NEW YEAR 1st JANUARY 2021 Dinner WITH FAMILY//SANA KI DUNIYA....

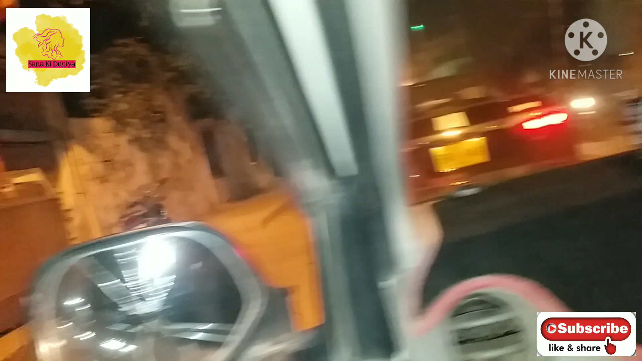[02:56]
پہ آکے پھاٹا کے ٹرین گزر رہی تھی تو ہمیں انتظار کرنا پڑا جب ٹرین چلی گئی تو
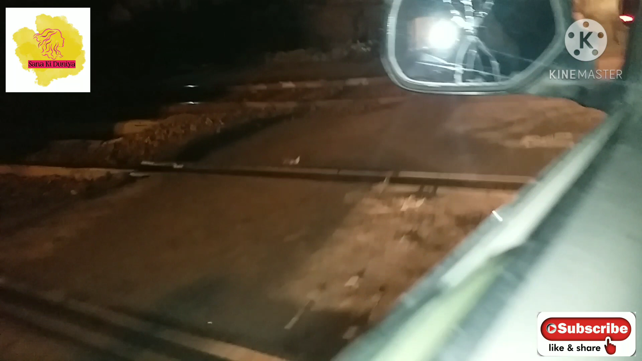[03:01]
پھر ہم آئسہ آئسہ سب جانے لگے